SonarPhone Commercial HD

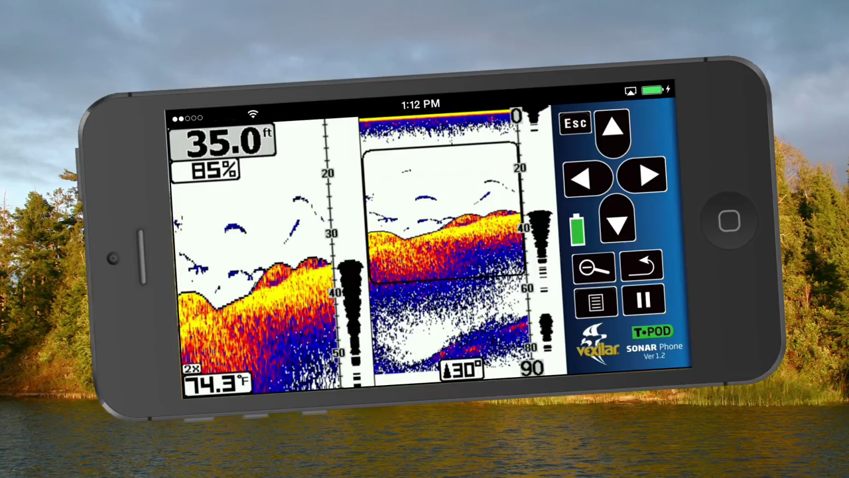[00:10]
On screen: depth 35.0 ft, water 74.3°F
Download the free app, try the demo feature and see why Sonar Phone will rival the performance of Sonar Systems costing hundreds more. The Sonar Phone does not require cell phone coverage, you create your own Wi-Fi hotspot and can share with your friends.